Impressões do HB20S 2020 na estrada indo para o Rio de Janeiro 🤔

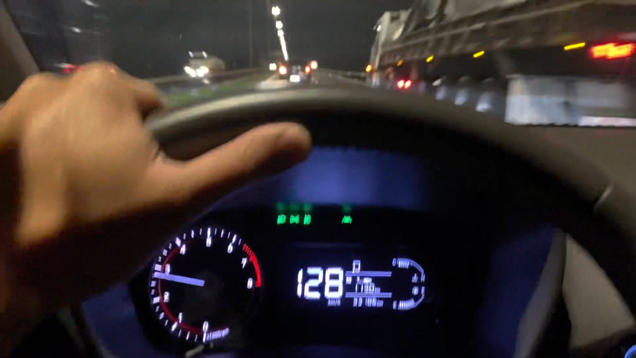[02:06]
Já parei, já tirei o pé do acelerador, tô freando agora.
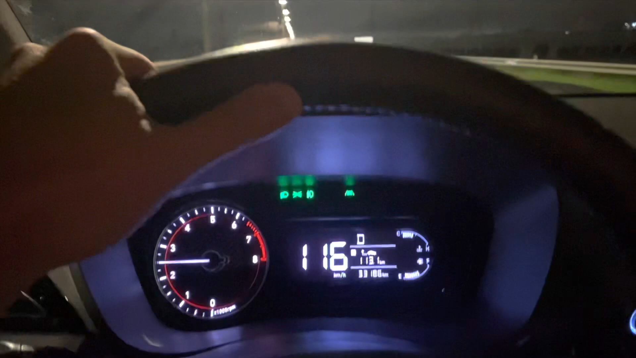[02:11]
Top, bicho corre solto. Vai soltinho o carro. Bem forte, viu? Pra eu que já tive o Onix, comparando os dois,
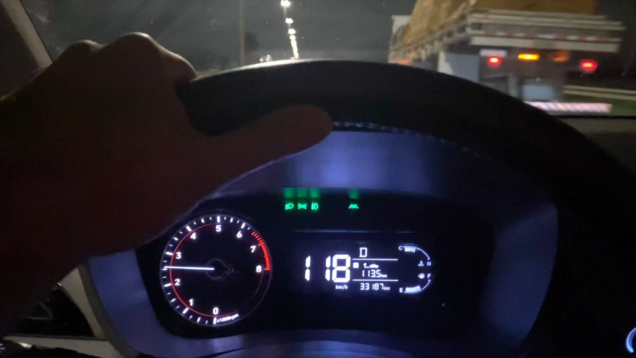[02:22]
cara, eu acho que tá igual, até um pouco melhor que o Onix, viu? Só lembrando que o carro tá com porta-mala cheio de mala, rotada,
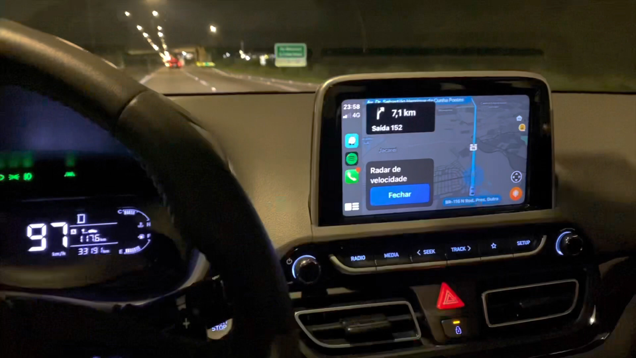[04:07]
E eu não preciso mexer no celular. Se eu mexer aqui na tela, já...
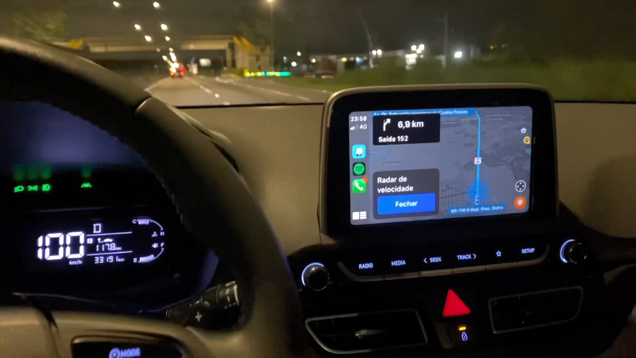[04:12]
Ele deixa eu mudar tudo aqui, inclusive a música do Spotify e tal.
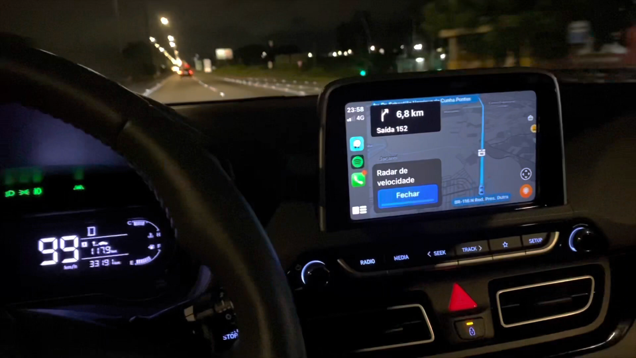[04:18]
Então, eu achei bem legal. Ó, galera, então a gente já tá chegando no destino, falta só 12 minutos.